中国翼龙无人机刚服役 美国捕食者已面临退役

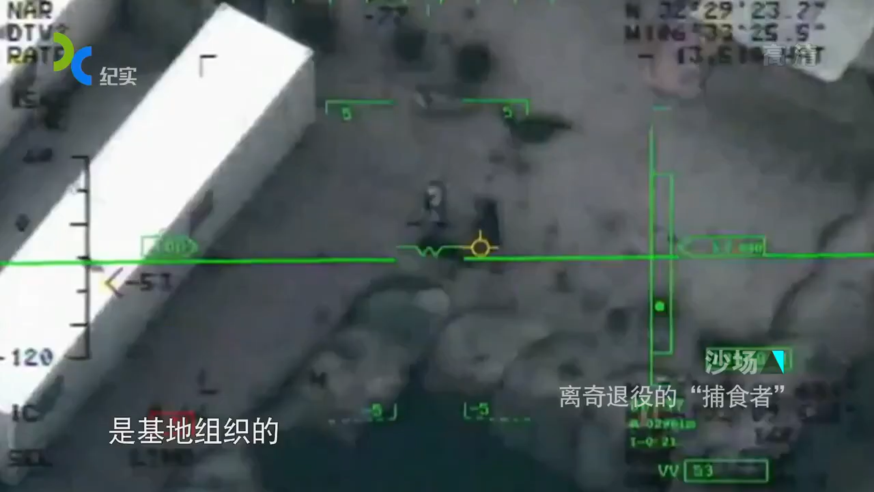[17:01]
他们的目标是基地组织的一部分重要头目2001年
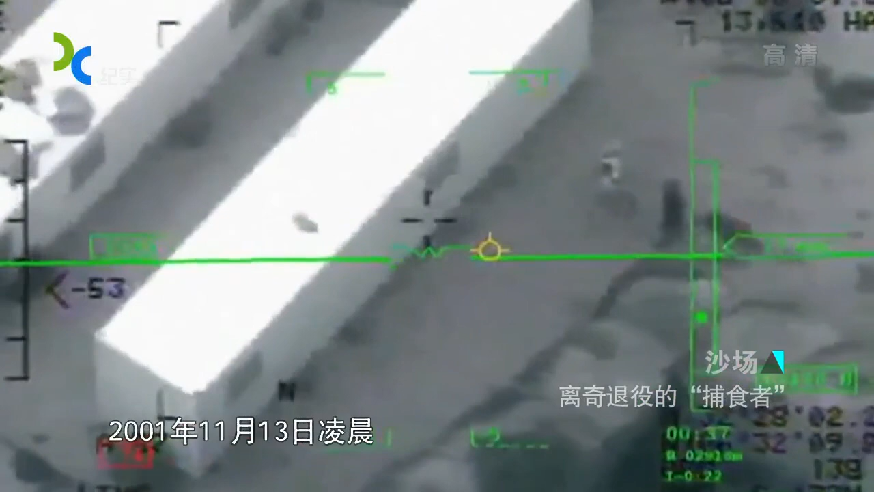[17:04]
11月13日凌晨在追踪一支基地组织车队整整一天之后一架捕尸者无人机悄无声息地盘旋在阿富汗首都喀布尔周边的一个小镇上空此次锁定了一家特殊的旅馆
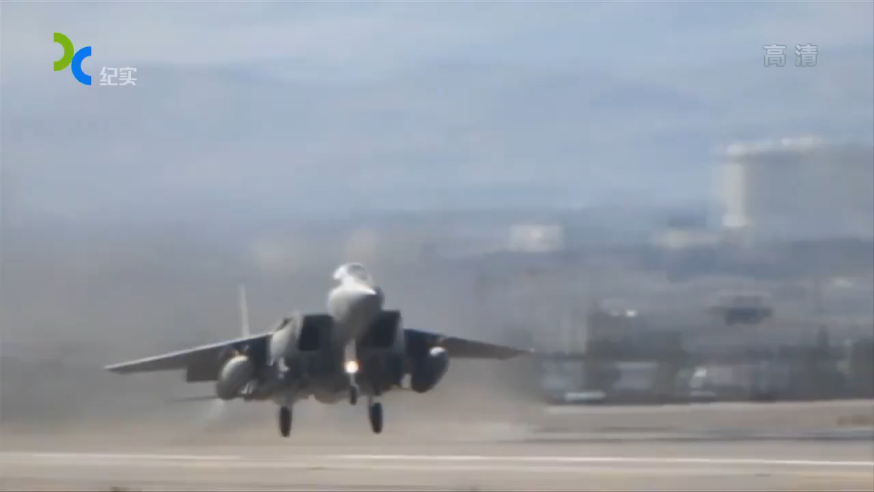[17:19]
F-15绝密出席无人机一锤定音战场的主角为何会成
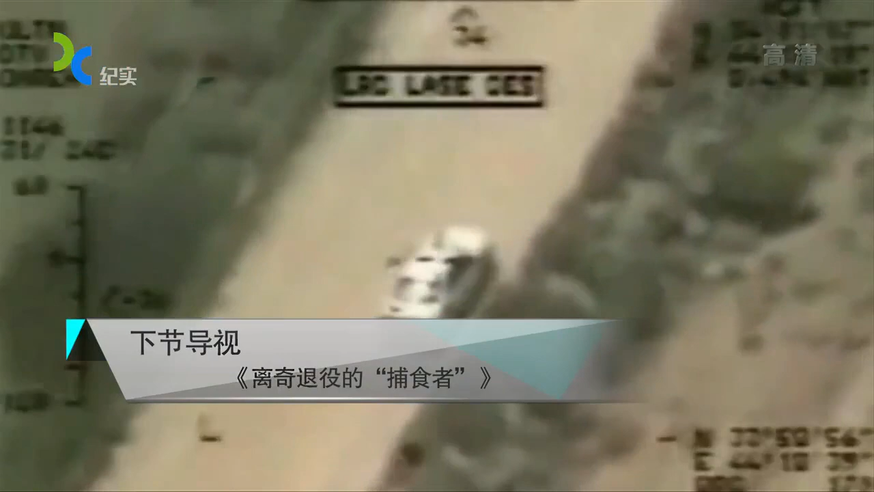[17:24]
为首次参与攻击行动的捕尸者下了雨后进入了小楼那个小楼里面彻跃着灯光上通
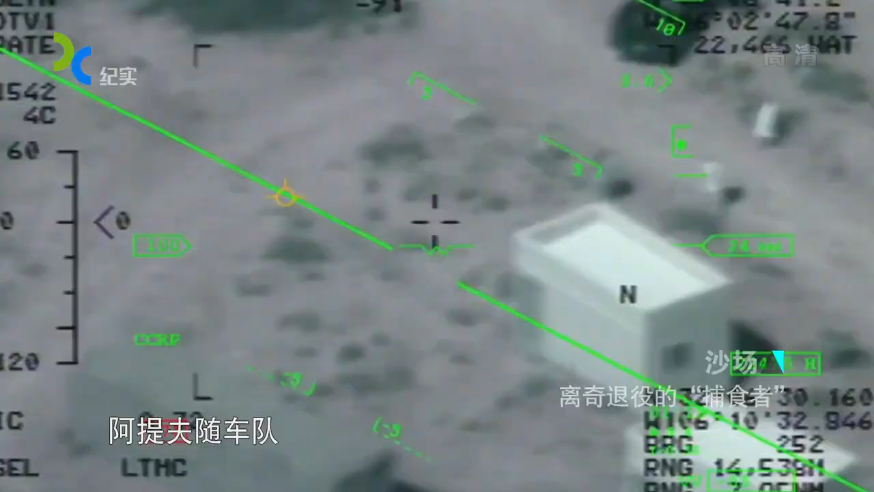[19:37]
2001年11月13日一架美军捕尸者无人机发现本拉登的得力助手阿提夫随车队进入了一家旅馆由于当时美国中央情报局和美国军方对
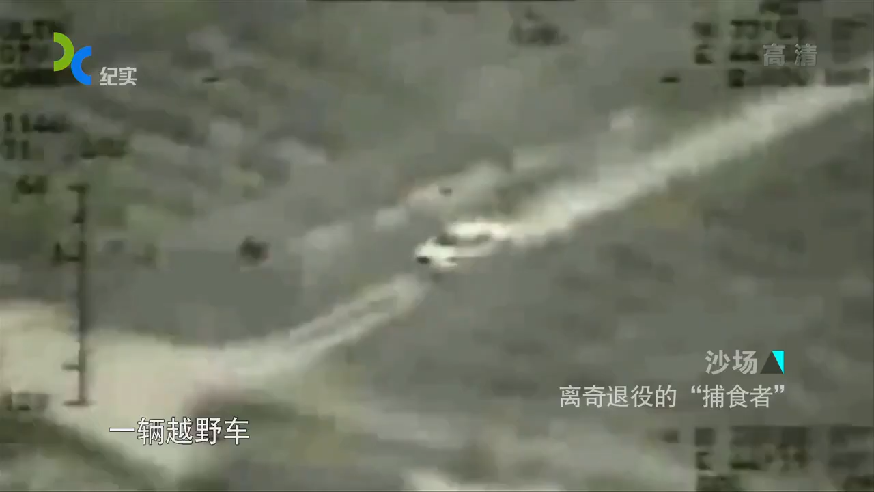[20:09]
越野车突然从熔烟中高速冲出试图趁乱
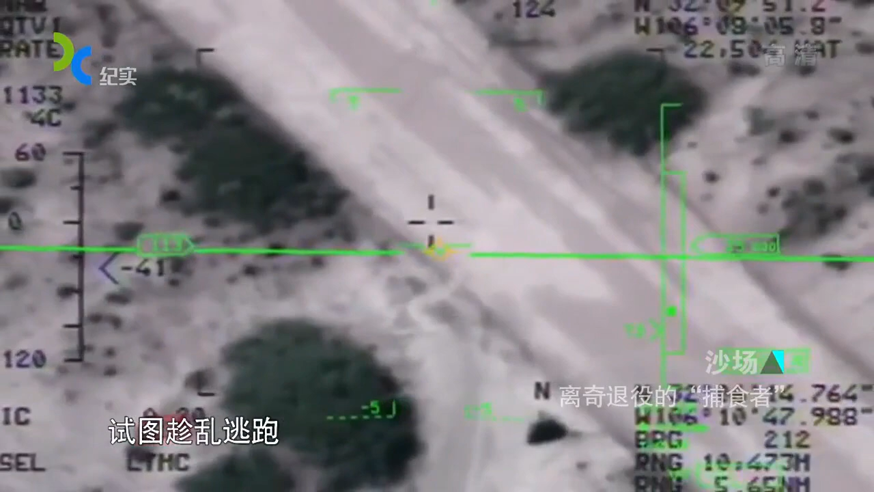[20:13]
逃跑经事后美军分析阿提夫当时就在这辆车中已经冲过旅馆上
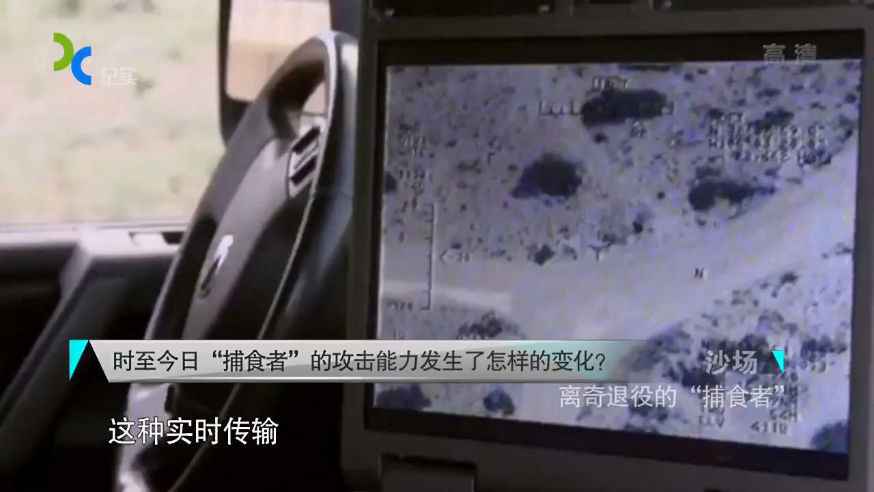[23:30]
这个操控人员如果你不能实现这种实时传输比如说他有之后信啊或者是不能有效的这种传输的话那么就很难再说实时的对目标进行打击所以通过这
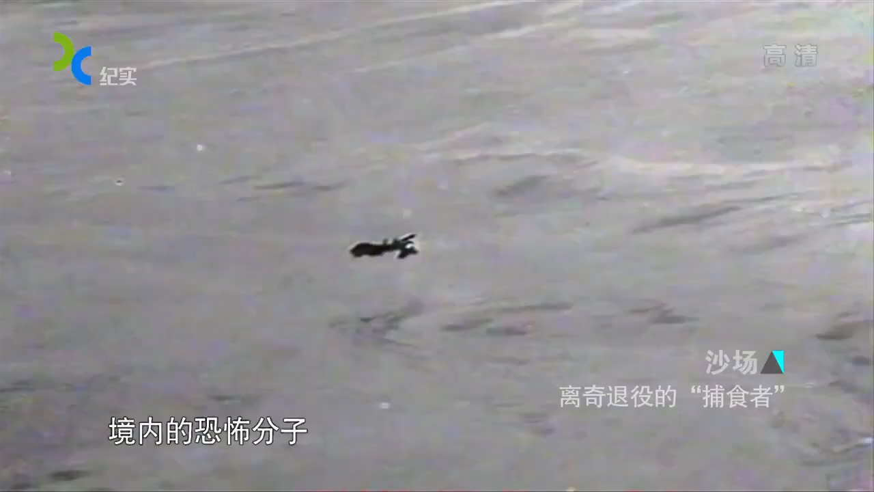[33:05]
分子发射了
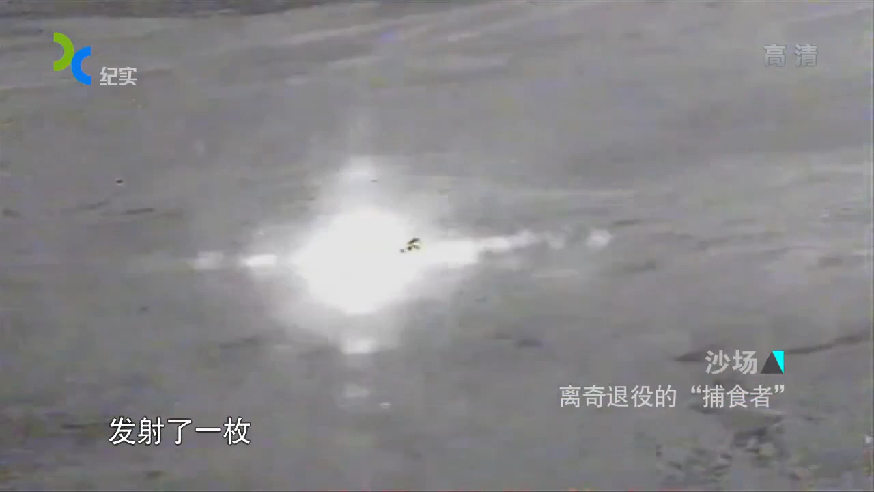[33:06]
一枚地狱火打弹仅